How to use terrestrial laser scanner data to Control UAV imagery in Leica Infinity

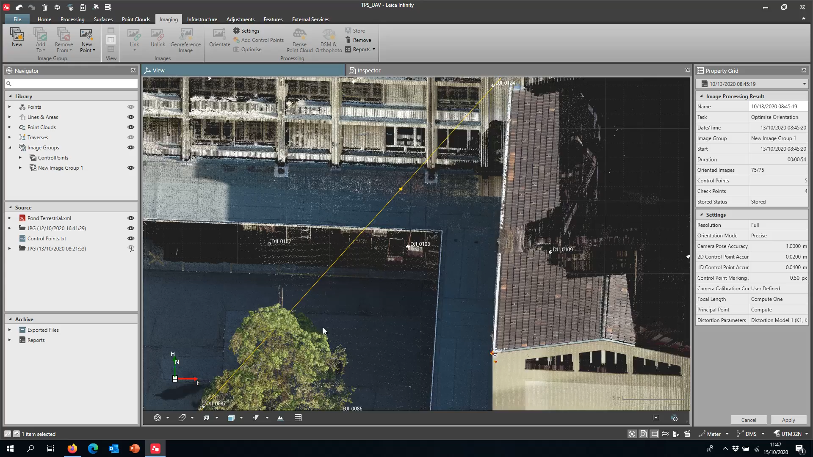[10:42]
drone from the drone from this drone actually looks like allow me to disable quickly the the lines from the traverse i
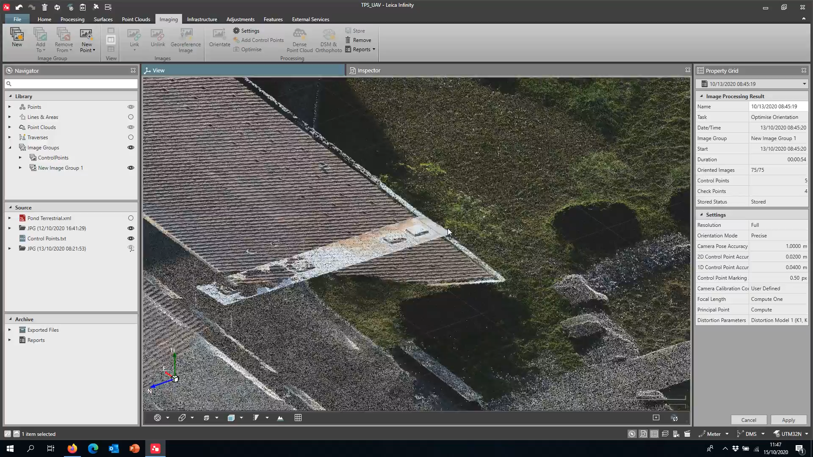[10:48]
don't need them you can see here show you some detail on the road so you can
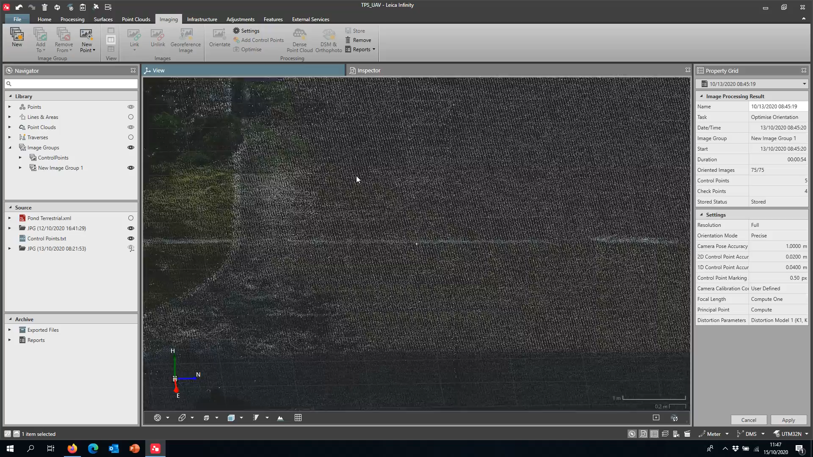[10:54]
so you can analyze really up close and
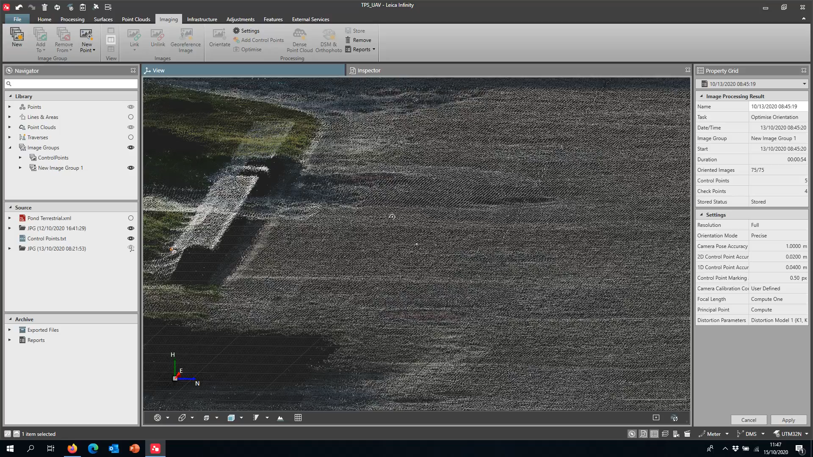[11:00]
close and personal all clean this point all this the gully the man man hole over there and this is all this is all data which is
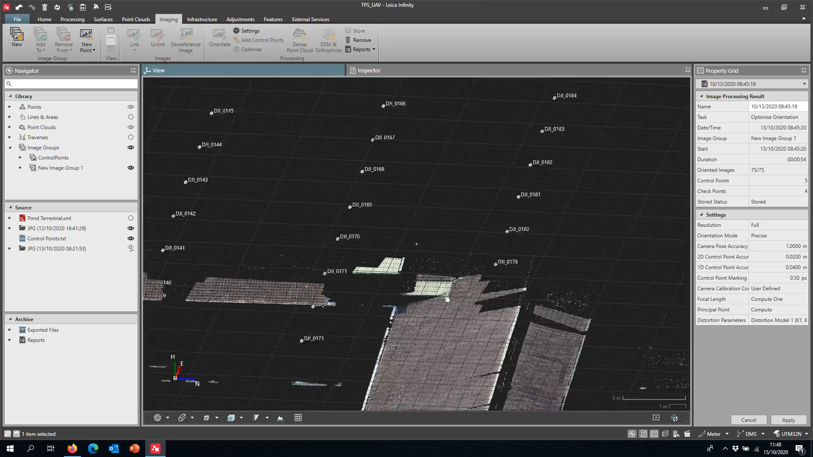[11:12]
i'm showing on purpose data that doesn't have a lot of different texture to it
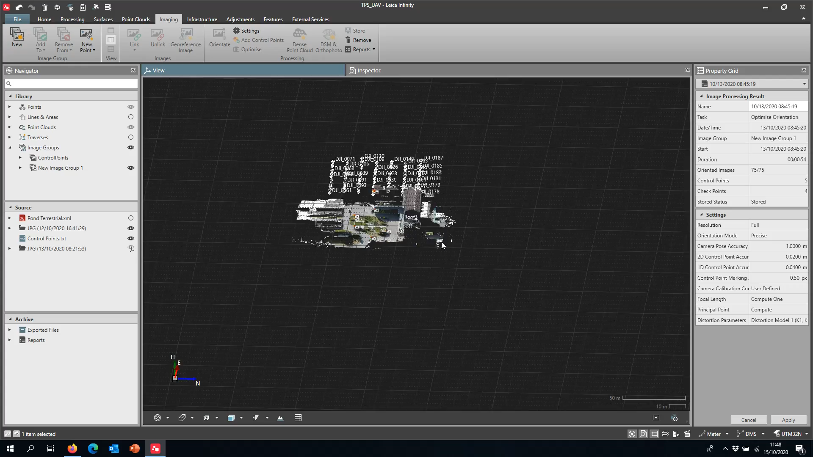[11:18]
so it's typically difficult for a photogrammetry software to generate a point cloud clean point
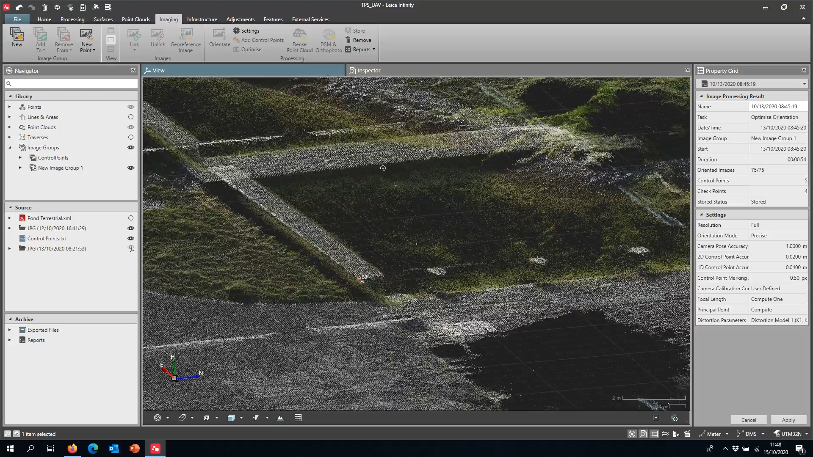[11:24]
cloud areas where there isn't a lot of difference in and terrain or
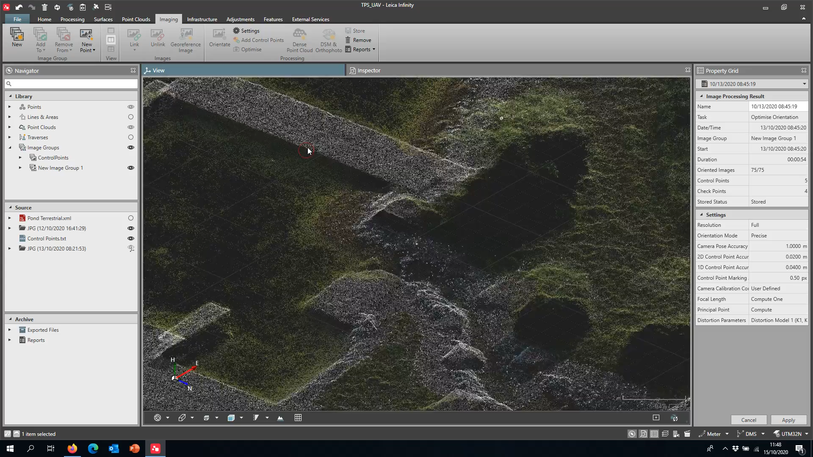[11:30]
an image contrast but infinity actually does a very very
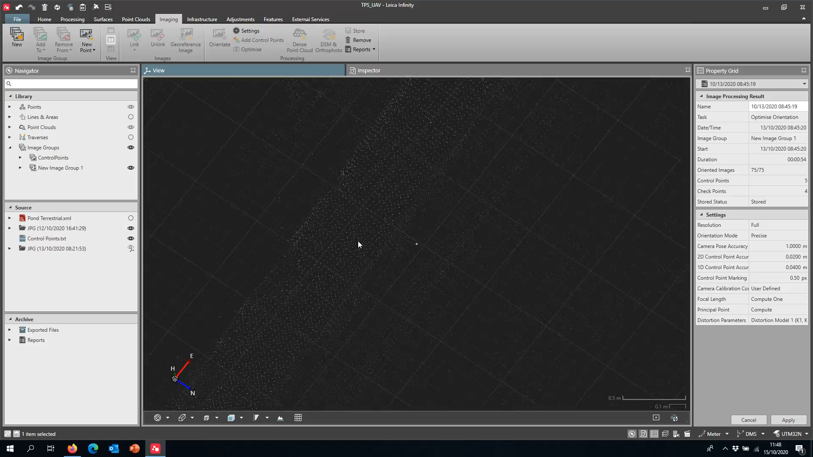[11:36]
very good job at doing it
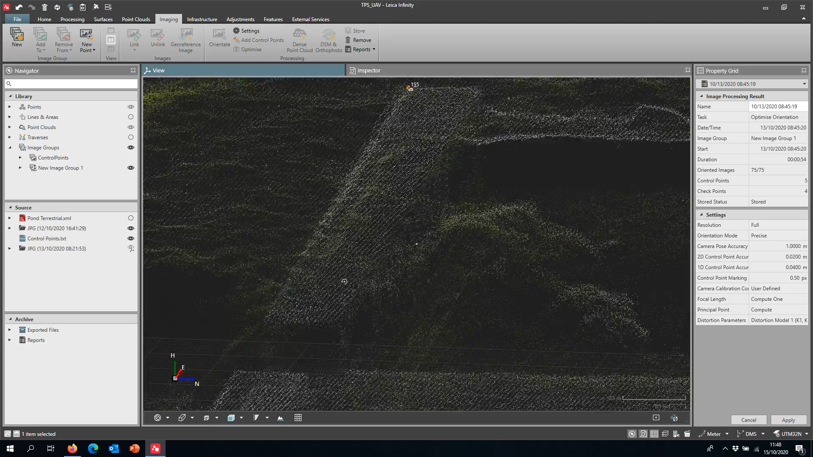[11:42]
in terms of exports or combined exports so this point cloud can be exported into a number of formats
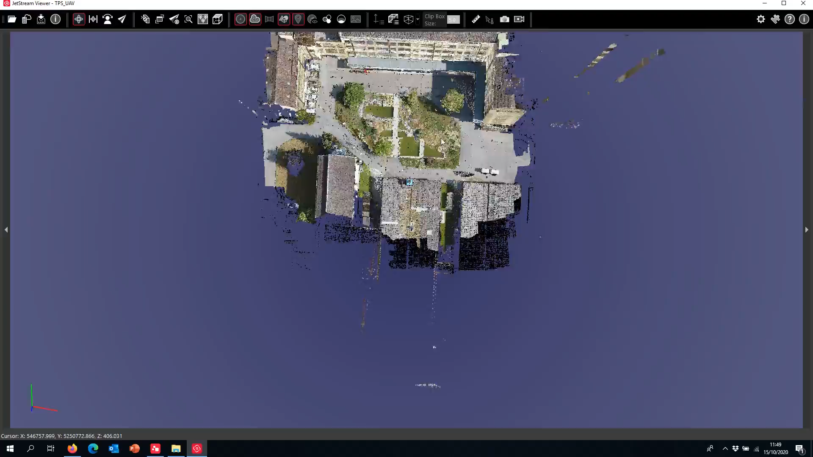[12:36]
here i think it's pretty easy to see that you have here now a nice complete data set
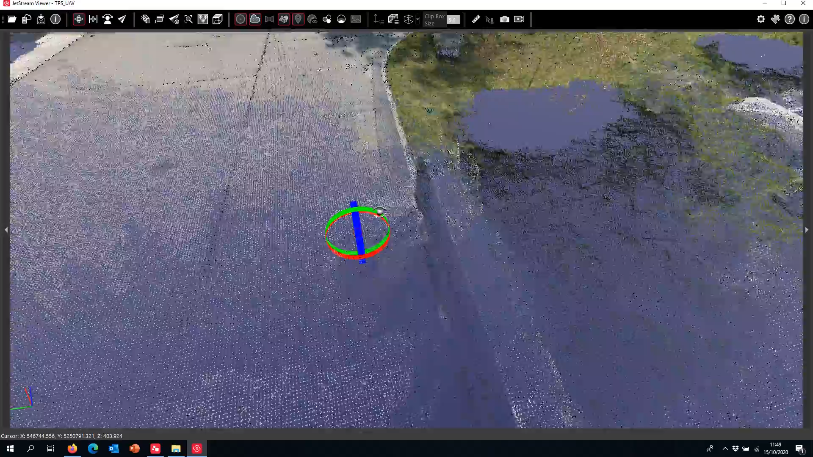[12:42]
is probably one of the cleanest point clouds you'll ever get from from
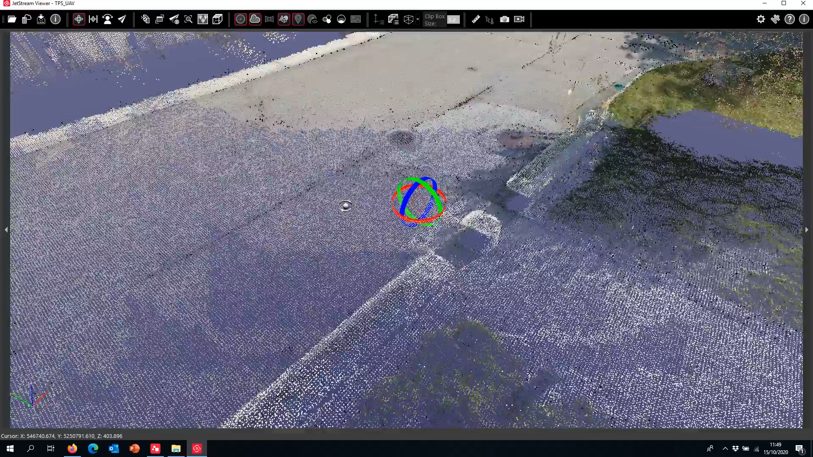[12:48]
a drone from a surveying software package for which you are in control of the whole process and the whole workflow
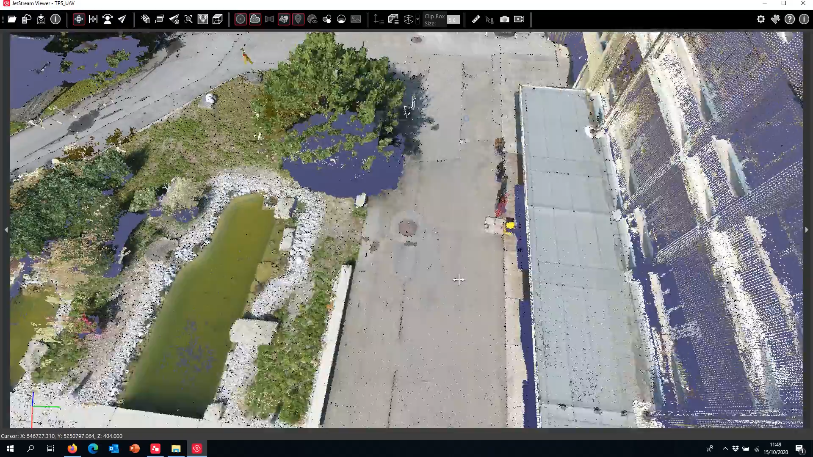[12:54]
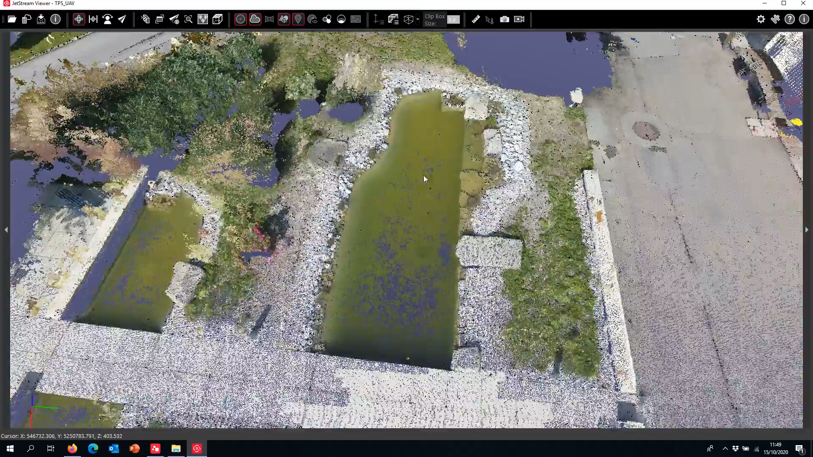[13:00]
even in the water here that's a bit there's a bit of green algae but it was still able to produce a very nice detailed model there